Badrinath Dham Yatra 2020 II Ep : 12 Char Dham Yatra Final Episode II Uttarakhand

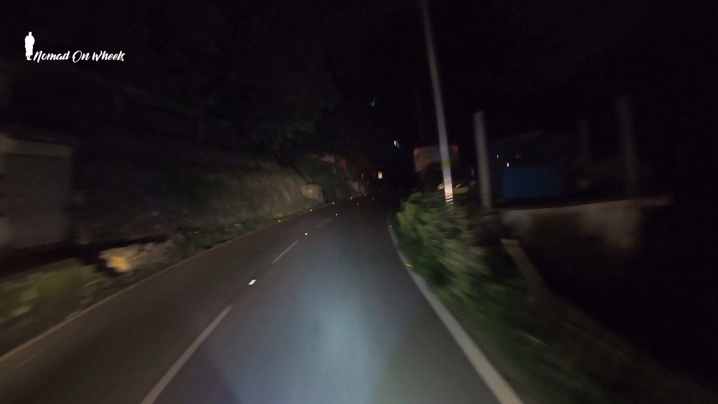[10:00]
तो फाइनली यार हम लोग पहुंच चुके हैं कैची धाम, कैची धाम अंदिर काफी नीम किरॉरी बाबाजी का मंदिर है, और लगभग बज रहे हैं, दस सवा, दस, अब चुके हैं कैची धाम अंदिर, वो देखिये, गाइस, क्या प्यारा व्यू है, भवाली पहुंच च� यह
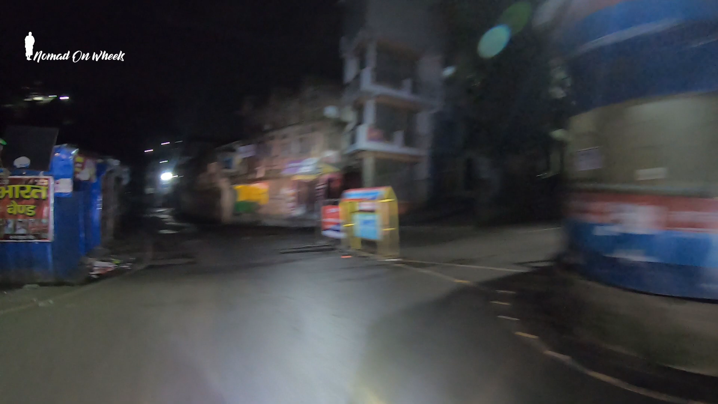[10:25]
जाता है नेनी ताल को उपर और यह गए हम लोग भवाली उसके
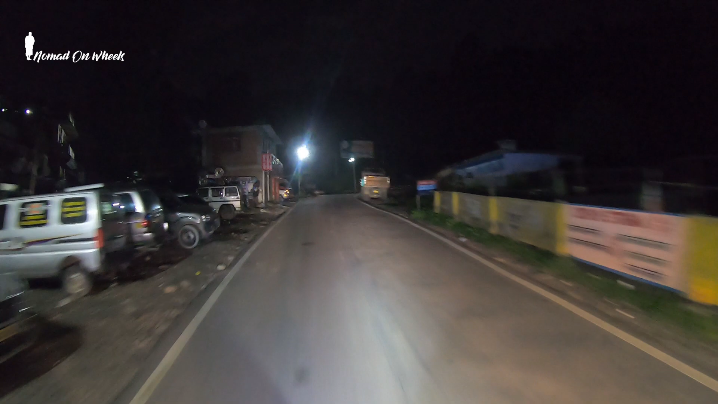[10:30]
बाद भल्दवानी शहर को
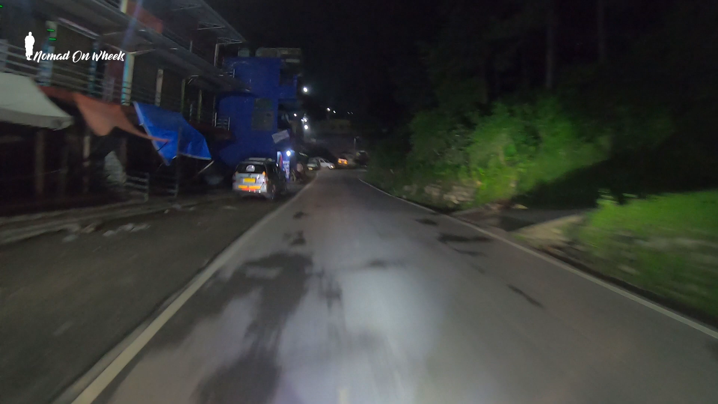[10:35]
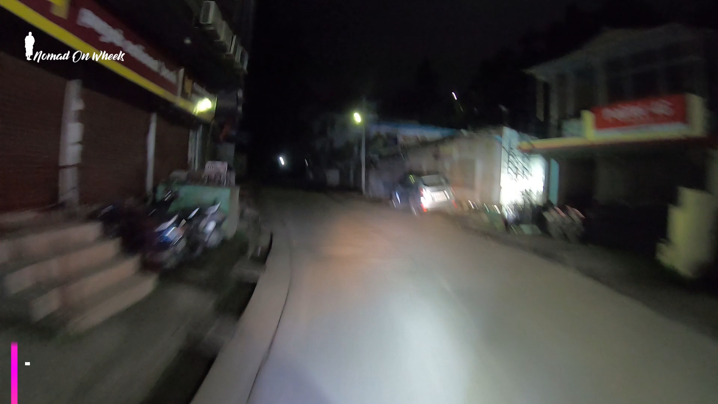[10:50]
तो फाइनली हम लोग भीम ताल पहुंच चुके हैं यह जाता है नौकुच यह ताल
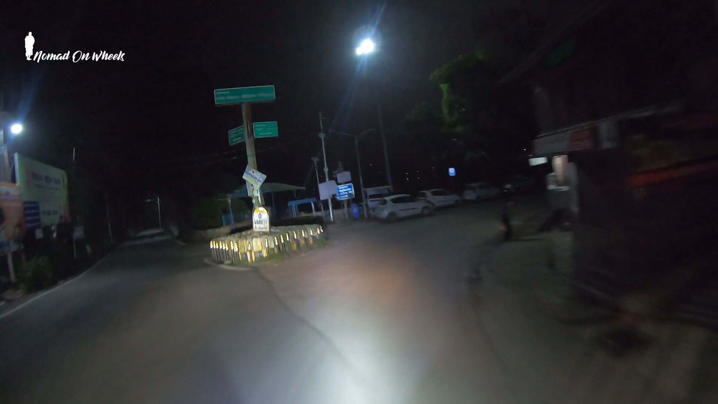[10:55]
और लेक साइट को और यह राइट हैंड साइड एक्दम जाएगा हल्दवानी को